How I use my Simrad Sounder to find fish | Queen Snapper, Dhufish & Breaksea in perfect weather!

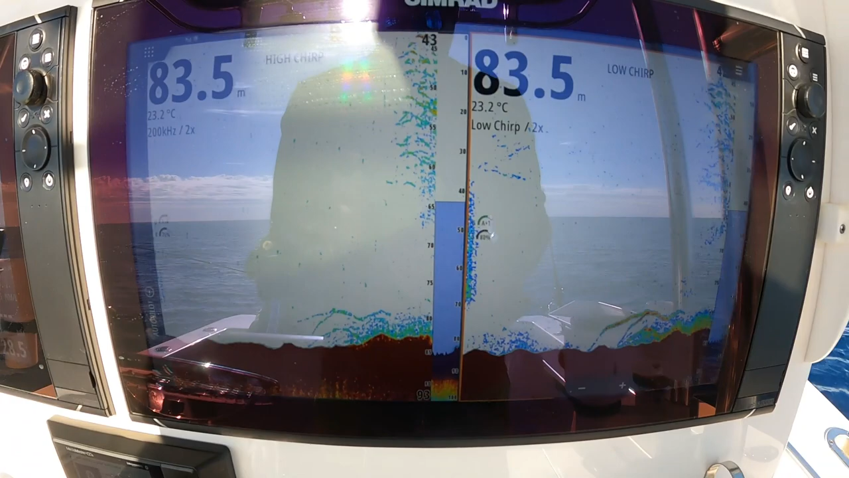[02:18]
On screen: depth 83.5 m, water 23.2°C
there's a whole heap of bait sitting on top of it as well
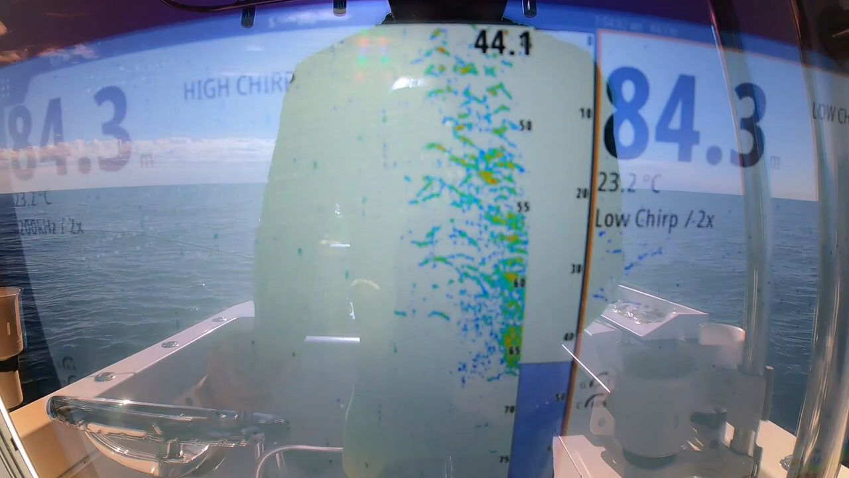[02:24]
On screen: depth 84.3 m, water 23.2°C
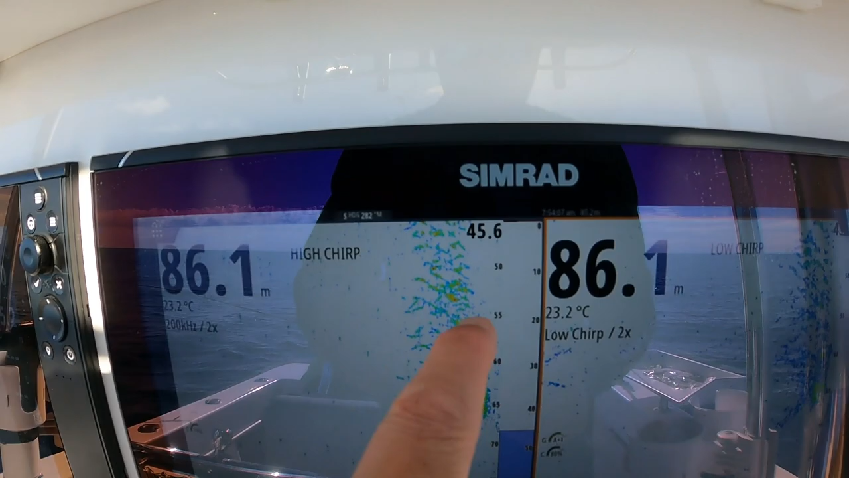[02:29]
On screen: depth 86.1 m, water 23.2°C
you're getting little arcs that's probably like blue mac or I don't know but that's nice looking spot
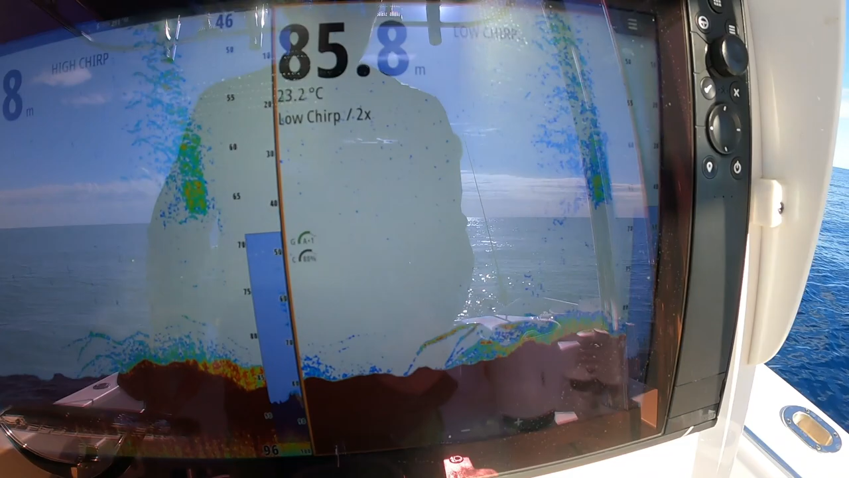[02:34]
On screen: water 23.2°C
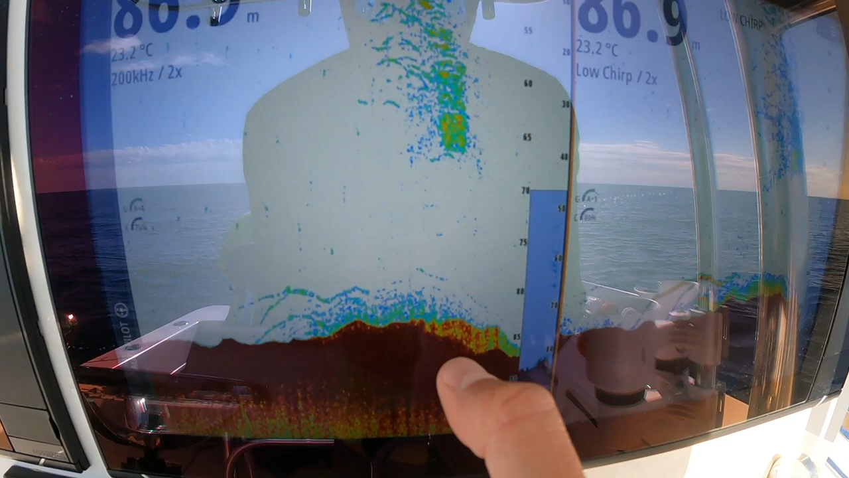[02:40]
On screen: water 23.2°C
you can see this is the hard bottom and then we're coming off the edge of it there's some nice soft bottom here
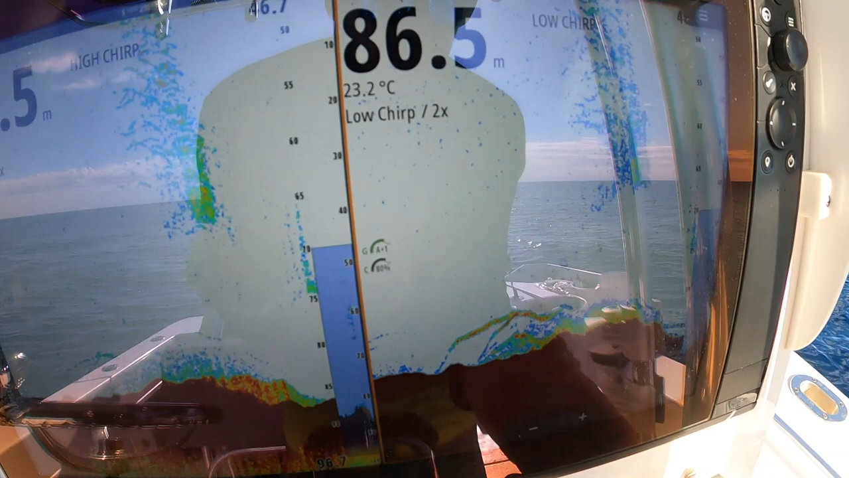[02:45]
On screen: water 23.2°C
and you can see on the on the low chirp how there's fish sitting right close to the bottom there also
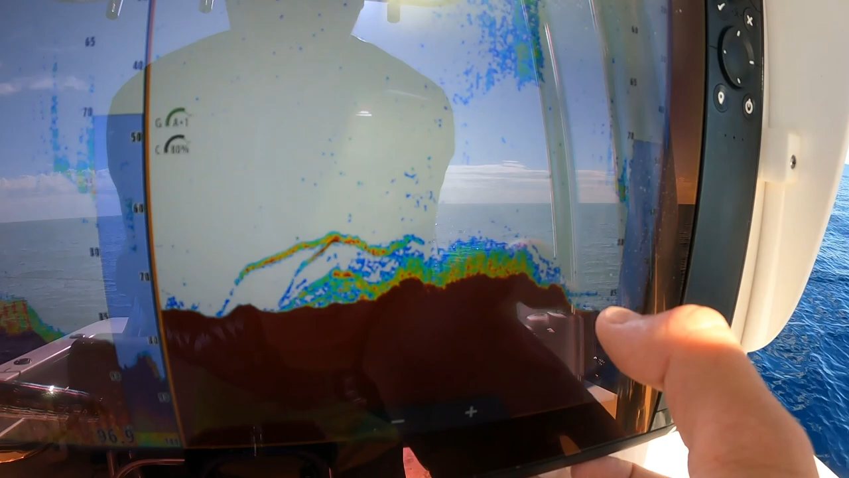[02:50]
so this is where we want to be dropping our jigs or our plastics or our bottom mates into
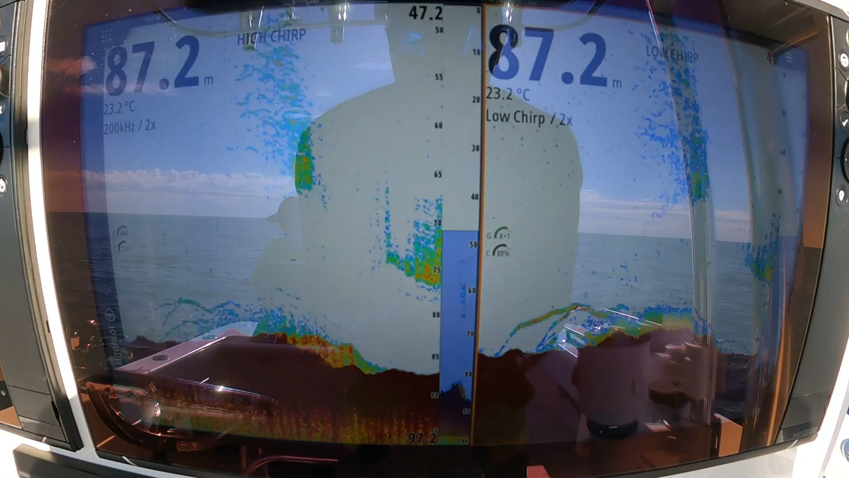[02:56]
On screen: depth 87.2 m, water 23.2°C
but that spot there is looking awesome
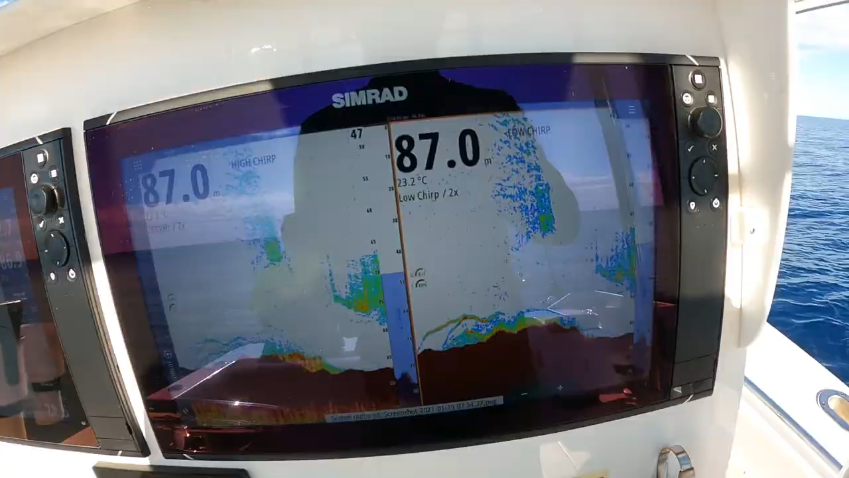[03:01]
On screen: depth 87.0 m, water 23.2°C
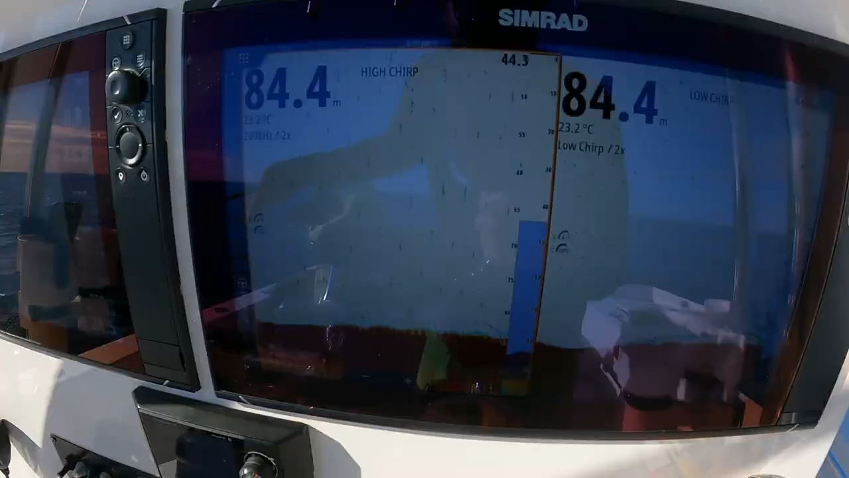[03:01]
On screen: depth 84.4 m, water 23.2°C
so we're just coming up onto the spot now you can see there's our lines dropping right down onto the fish
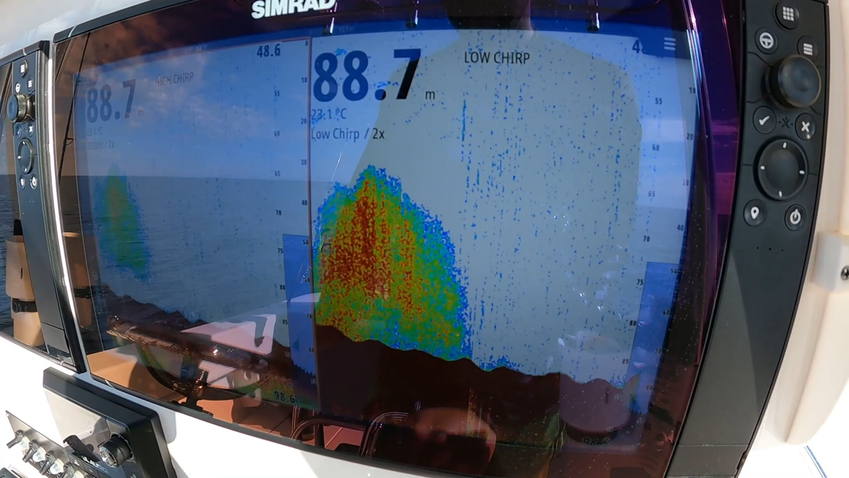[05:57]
On screen: depth 88.7 m
now we're gonna go try kill some more how's that all right so we're coming up onto the ground now um and you can see how the ground's starting to change
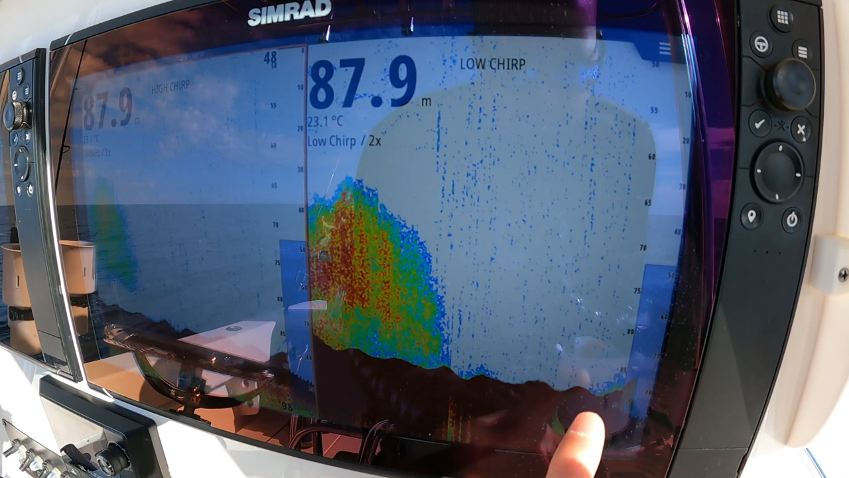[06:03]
On screen: depth 87.9 m, water 23.1°C
so as the ground's starting to change we're getting a little bit of i don't know like fluffy bottom um you can see a bit more detail on the on the high
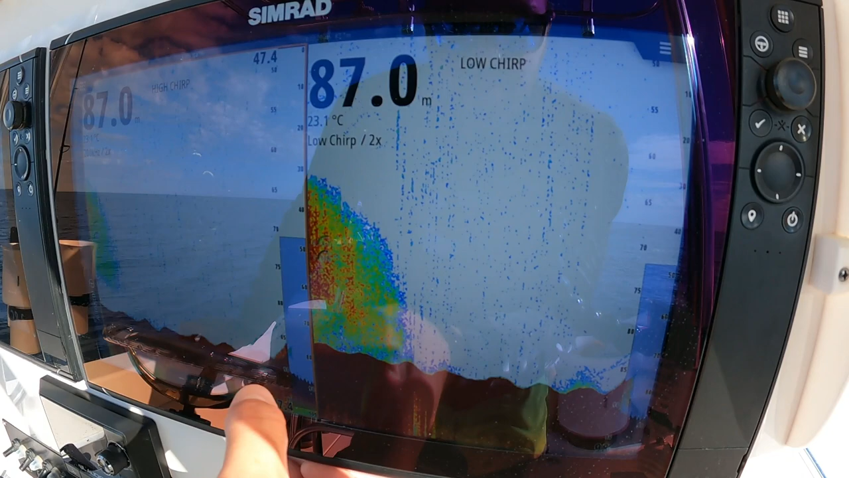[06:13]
On screen: depth 87.0 m, water 23.1°C
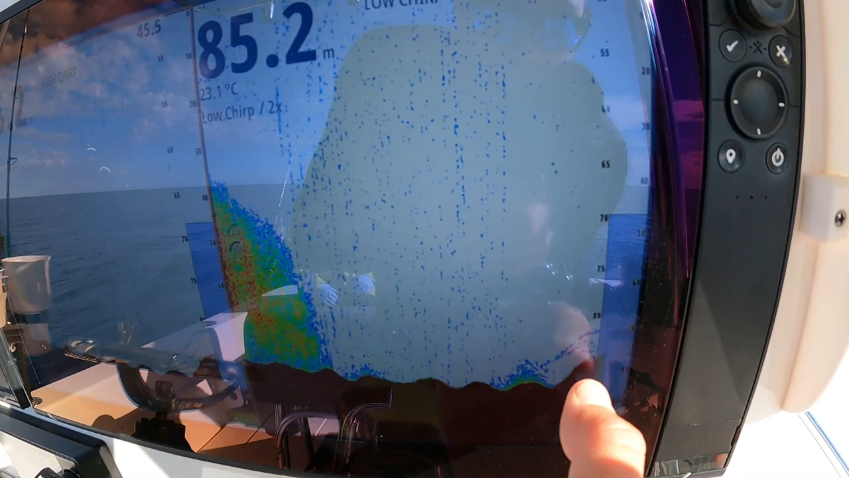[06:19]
On screen: depth 85.2 m, water 23.1°C
but on the low you can see the fish better and you can see there's a stack of fish just sitting on top of here as the ground's changing so if we just come up over this spot we're just driving slowly
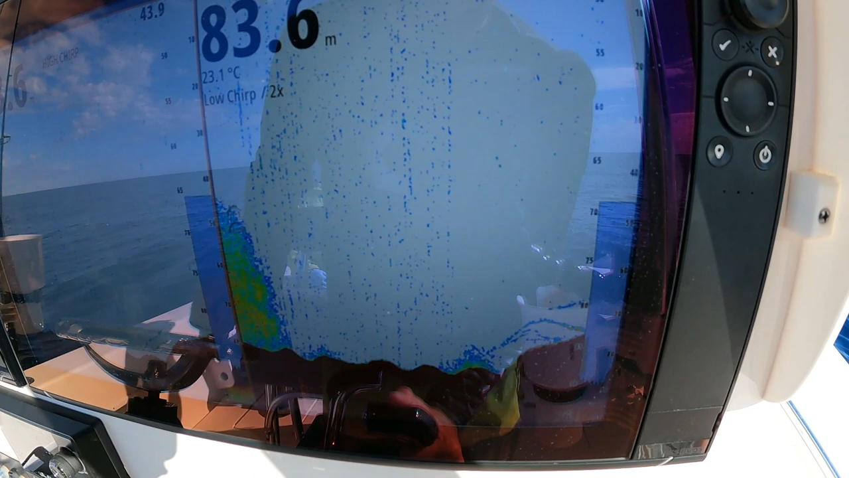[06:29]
On screen: depth 83.6 m, water 23.1°C
i'm getting a really good return now if you're running a simrad we're running um split screen by two um
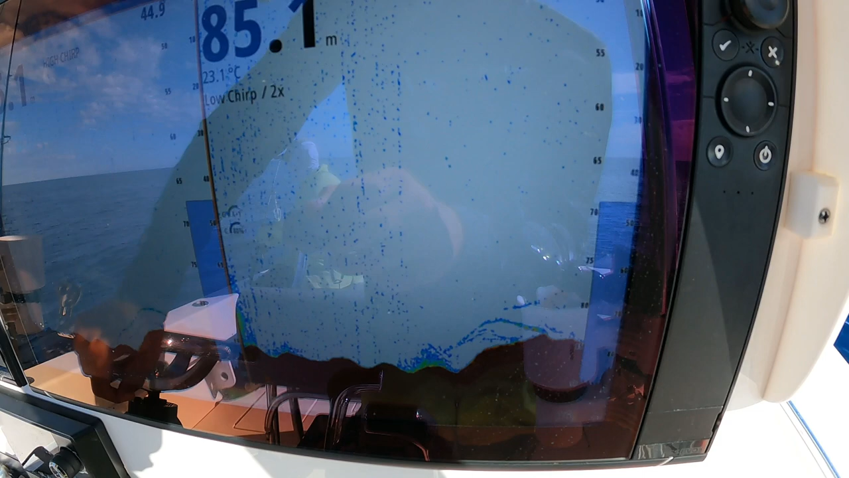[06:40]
On screen: depth 85.1 m, water 23.1°C
we're running a scroll speed times two the gain is in auto but we're able to adjust it and at the moment i've got my color line on
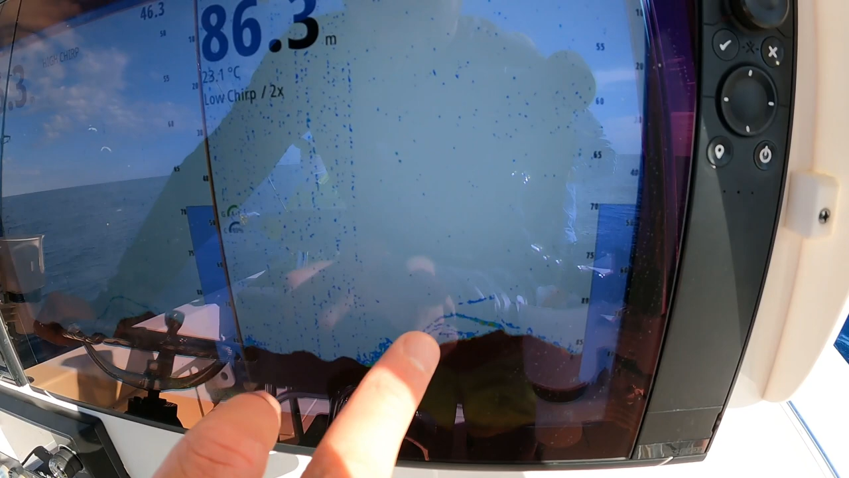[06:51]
On screen: depth 86.3 m, water 23.1°C
80 um it's probably a little bit high but i'm just trying to get a good return